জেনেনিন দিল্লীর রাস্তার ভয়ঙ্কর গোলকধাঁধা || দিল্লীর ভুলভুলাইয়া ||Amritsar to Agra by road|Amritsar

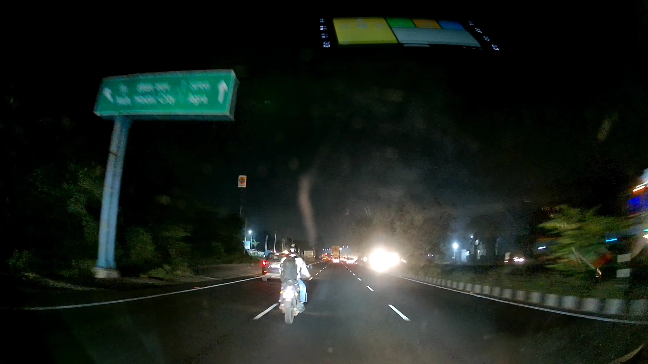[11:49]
এই সোজা রাস্তাতেই কিন্তু যাচ্ছে আগ্রার দিকে। এখন বাজে 7:45 বাজে, এখনো 120 কিলোমিটার বাকি আমাদের। রাত্রি 10:00 তো পার হয়েই যাবে মনে হচ্ছে। আমরা এখনো 120 কিলোমিটার যাব।
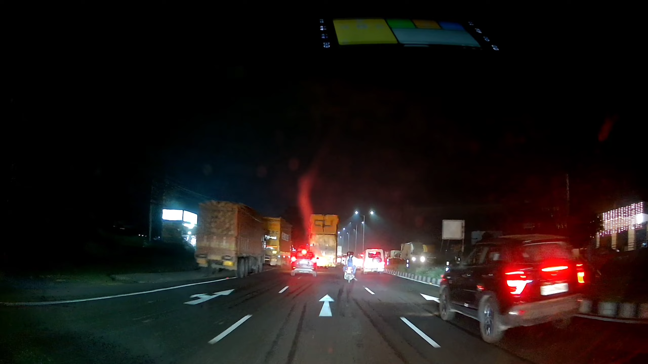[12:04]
ওয়েস্টার্ন পেরিফেরাল রোডও খুব সুন্দর, হাই স্পিডে গাড়ি যায়, ব্যাপক রাস্তা।
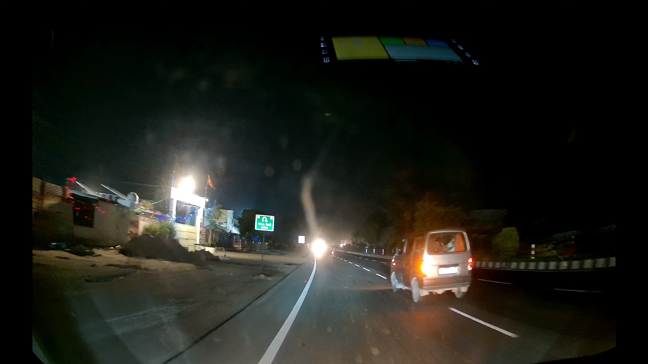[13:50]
ঠিক এই জায়গাটার থেকে বৃন্দাবনের রাস্তা বাঁদিকে ঢুকে গেল। আগ্রা কিন্তু এখান থেকে আরও 48 কিলোমিটার।
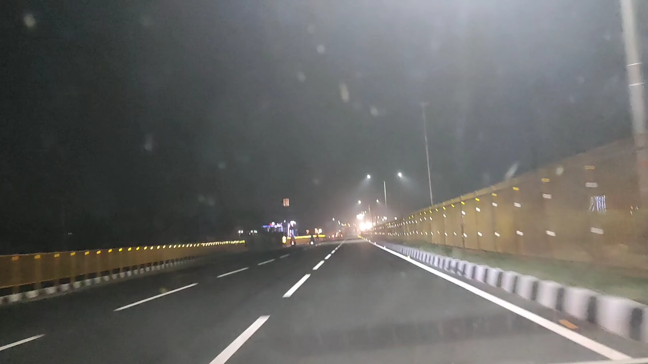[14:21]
রাত্রি 10:00 আমরা পৌঁছালাম আগ্রা। হোটেল খুঁজতে আরও 1 ঘন্টা টাইম আমাদের লেগে গেল।